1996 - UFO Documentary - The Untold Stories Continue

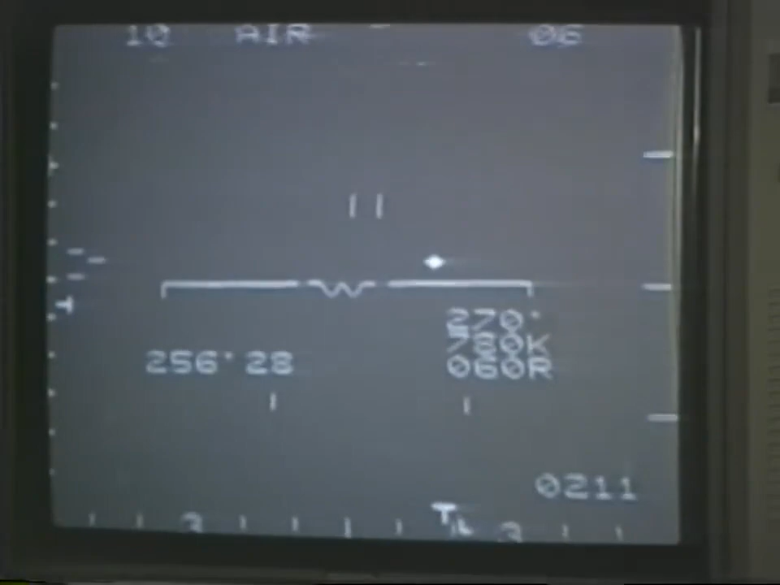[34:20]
it accelerated from 280 kilometers per hour to over
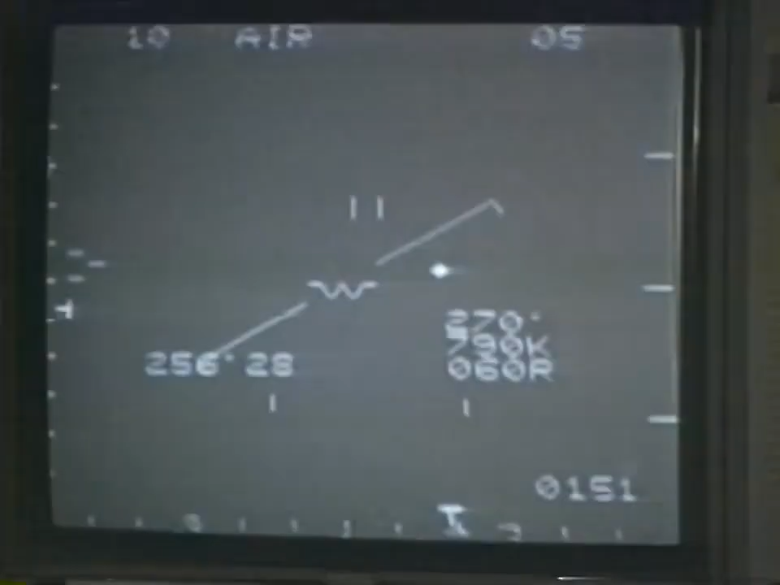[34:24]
1,800 and dropped more than 1,000 meters in altitude.
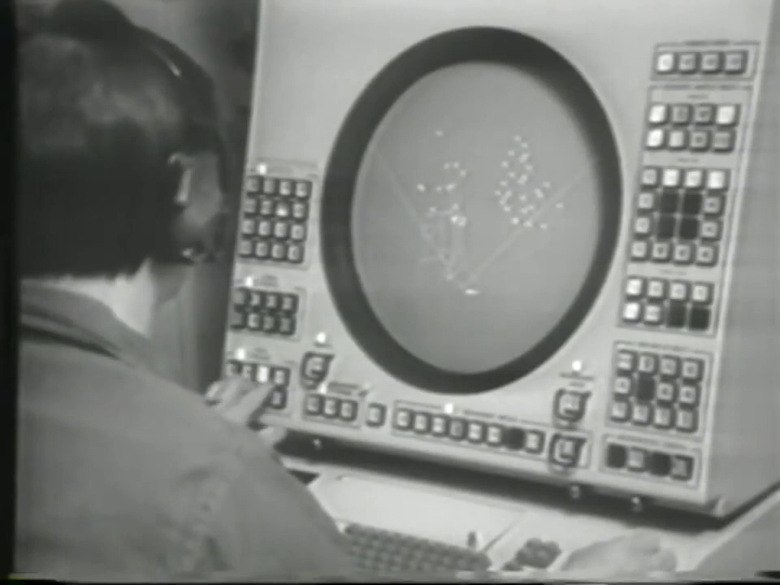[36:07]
and they did confirm that they had unidentified traffic 10 miles to the west of us.